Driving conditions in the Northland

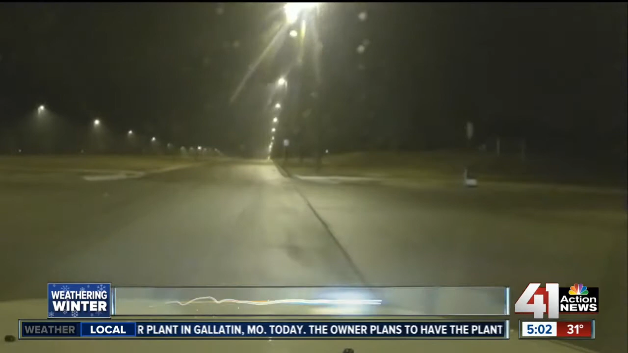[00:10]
We are up north off of 152 highway and Shoal Creek and really the roads aren't too bad. We've been seeing just a little bit of fog but nothing really as much as precipitation or freezing rain.